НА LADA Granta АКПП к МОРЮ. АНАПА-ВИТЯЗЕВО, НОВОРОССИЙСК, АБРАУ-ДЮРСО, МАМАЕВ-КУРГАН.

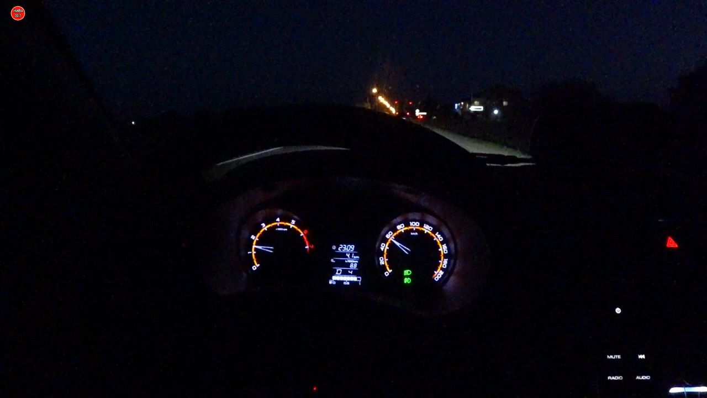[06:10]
На два. А, на два даже. Вот. Ладно, по машине, что можно сказать?
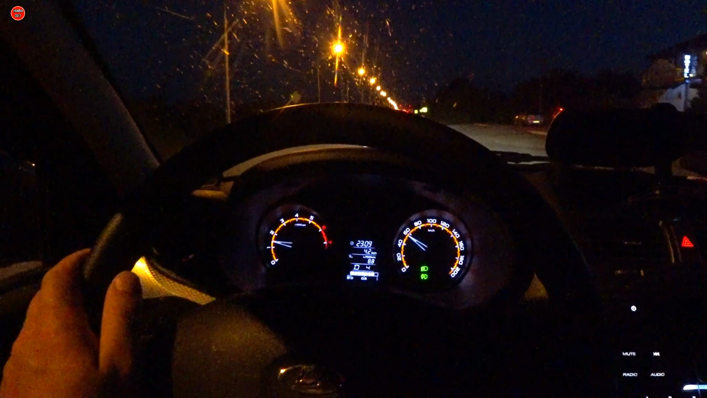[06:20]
Первый бак мы сожгли на 92-м бензине. Когда мы ехали на 92-м бензине, средний расход был 9,2. Все следующие баки мы уже заливали 95-й бензин, старались заливать чисто на сетевых, то есть Лукойл или Газпром 95-м бензином. Как видите, сейчас вот 8,8 литра расход на автомате Джатка 4-ступенчатый.